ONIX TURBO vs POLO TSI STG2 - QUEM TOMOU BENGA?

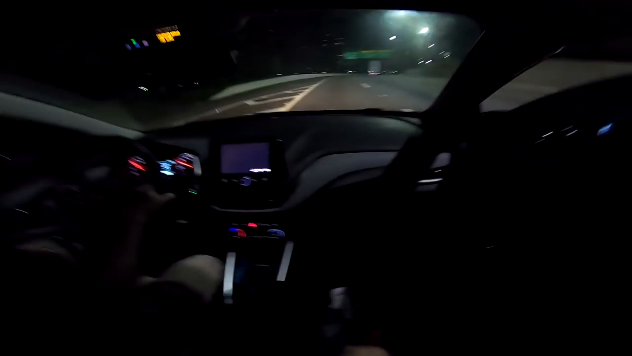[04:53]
Não, cara, ele saiu muito antes, mano. Continua, continua, continua. Tá cheio. Caralho, velho.
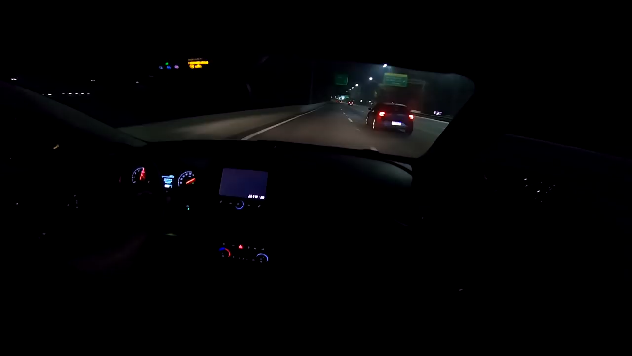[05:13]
Vai, segura, segura, segura. Tá bom, já.
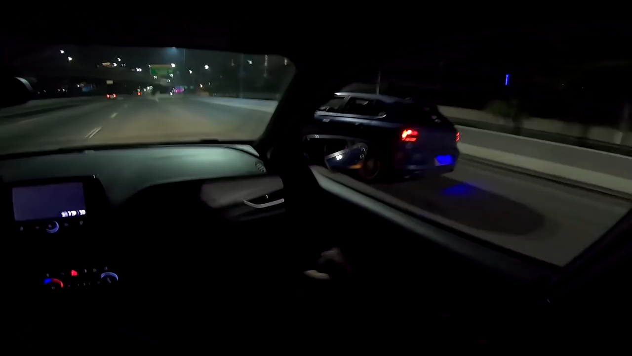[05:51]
É. Eu acho que mesmo saindo junto, você vai andar um pouquinho atrás. Sim. Mas muito próximo. Mas só, você viu o que aconteceu, tá? No seu carro.
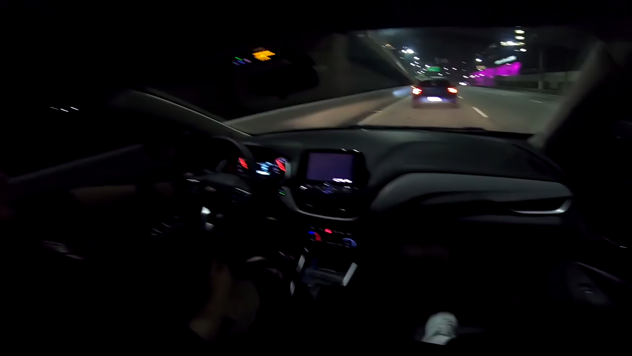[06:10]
Na hora que você deu a terceira buzinada, aqui você acelerou. Sim. Você viu o que ele fez aqui, ó. Boa, aí seu carro reduziu e foi? Sim. É isso que não pode. O seu carro, você não tem, ele consegue reduzir. Você viu que ele tá com marcha alta e já torbila cheia.
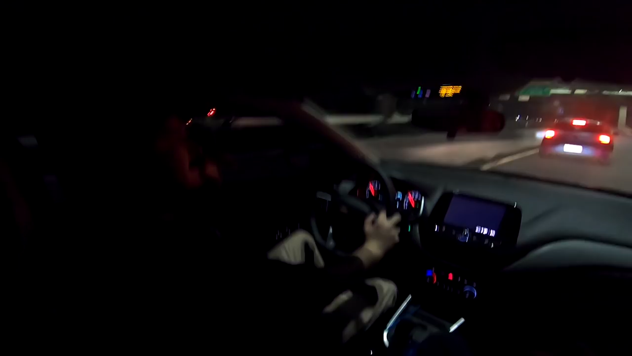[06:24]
Ele tem muita vantagem nisso. Sim. Você não tem pedal. É, pedal não. Não sente o pé. Na segunda você pisa até um pouquinho antes, que dá tempo dele reduzir e começar a acelerar. Sim. Que aí você iguala a pancada do que tem a marcha certa. Pô, beleza. Pau a pau, você perdeu. Mas eu quero igualar a briga. Eu quero saber qual carro de motor tá melhor. Entendi. Câmbio a gente já sabe. Mas vamos saber motor. Ok.
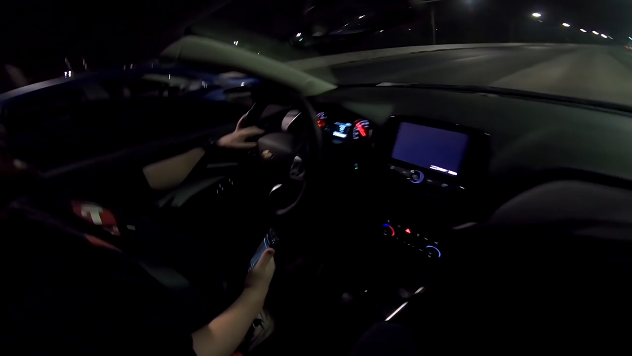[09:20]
Polou na frente, esquece. Esquece, velho. Não dá, não. É, deu 90 por hora. Freiamos. Mas o carro dele tá tendo perda de pressurização, velho. Eu vou até avisar ele.